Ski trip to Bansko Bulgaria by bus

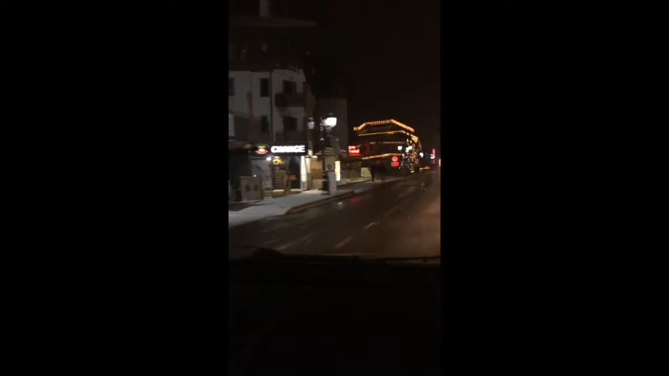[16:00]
lively little ski town here It looks like there's no shortage of places to stay here.
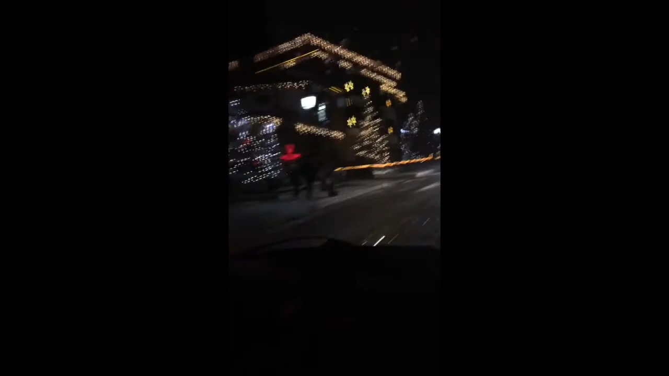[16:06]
This is the NPM sport hotel where I almost stayed at
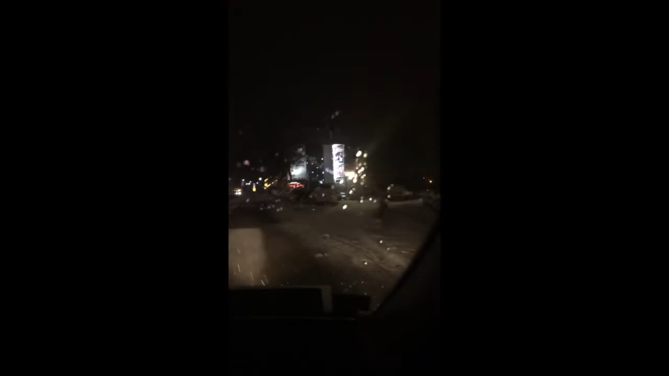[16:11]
It's near the Kopinski Grand Marino where I wanted to stay All the rooms were built up and the Kopinski is quite expensive. The Kopinski for nine nights It's gonna cost me about $1,500 It sounds like a lot, but it's a solid five-star hotel And it is right there at the main gondola lift